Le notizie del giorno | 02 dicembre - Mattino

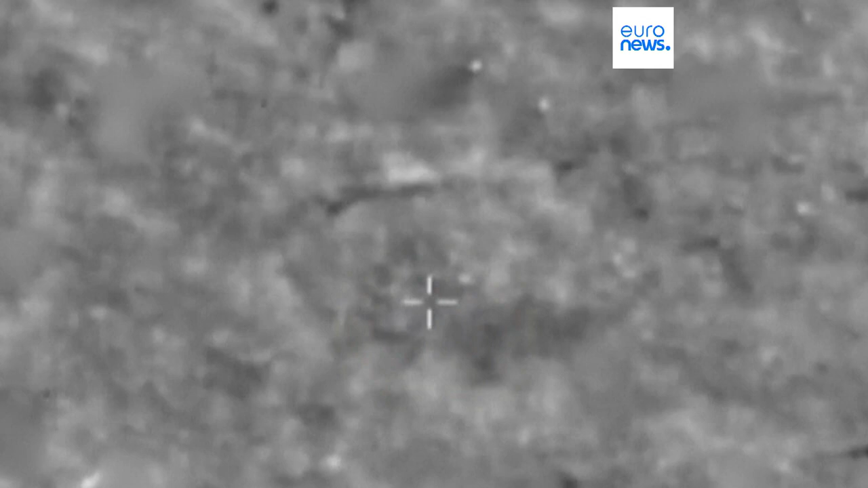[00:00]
Hezbollah ha attaccato venerdì alcune postazioni dell'esercito
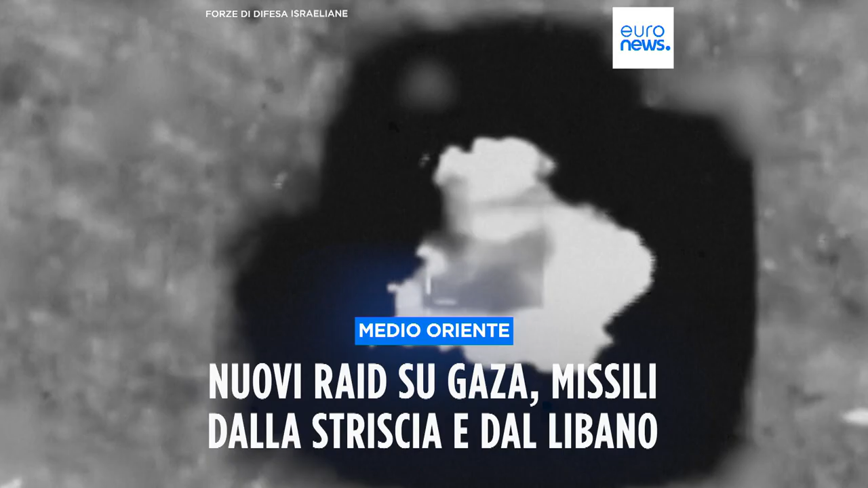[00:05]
israeliano che ha risposto bombardando un villaggio nel sud del Libano a morti due civili.